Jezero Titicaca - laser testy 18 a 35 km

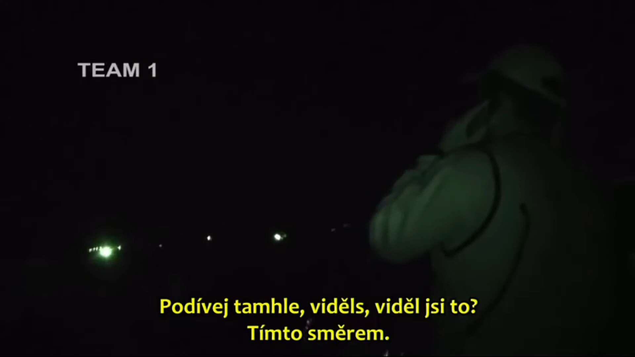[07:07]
You saw, you saw. In this direction. It made it. There, it appeared again. Go!
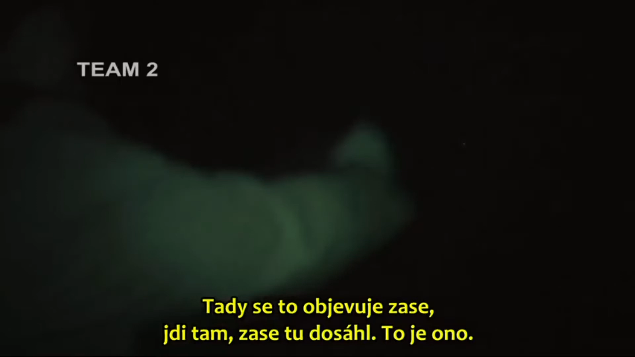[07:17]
There, it made it again. That's it. Stop there.
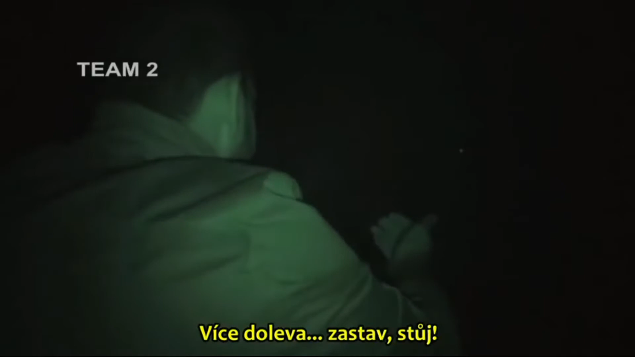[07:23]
More to the left. Stop, stop there. Stop. Through light here.
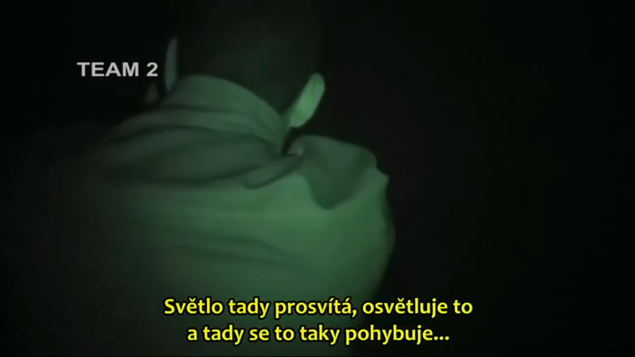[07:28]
It is illuminating here. It is moving there too. Here it is illuminating everything.